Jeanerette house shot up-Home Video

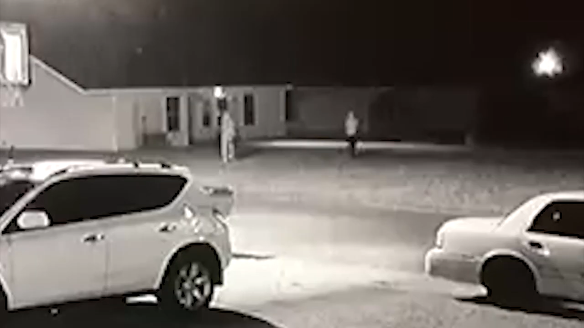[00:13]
This is surveillance footage of three suspects spraying bullets at a home in an early morning shooting in Generate.
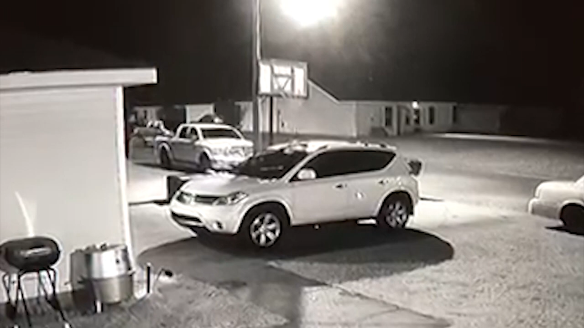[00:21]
There's a video that we did obtain where it shows a truck, looks like a F-150, pulled up on the street that's right next to us here. Three individuals get out of the vehicle, walk up pretty close to this residence, and began firing at the residence. Generate Chief of Police Dusty Vallow says all three suspects used power rifles hoping to hit their target. However, it wasn't the target's life that was in danger.